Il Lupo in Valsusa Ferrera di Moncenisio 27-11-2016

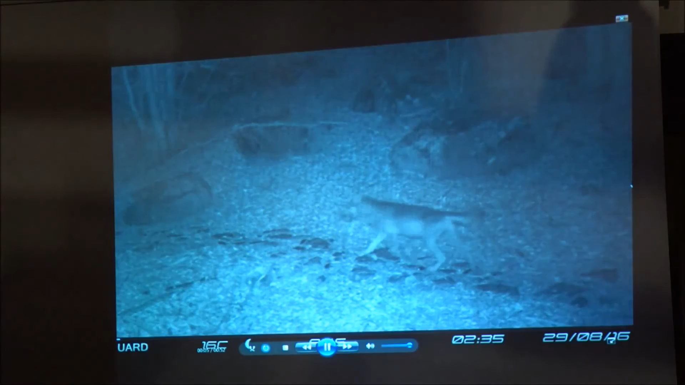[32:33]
Questo è un lupo maschio adulto. Qui si vede al ralenti, se vedete si vede anche un pochino il perché dico maschio, nelle parti più basse. Non è una cosa facile da capire quella. 19 minuti dopo, sempre quella notte, passa un animale più piccolo che probabilmente è la femmina. La femmina che viene detta dominante o in un vecchio linguaggio la femmina alfa, ok?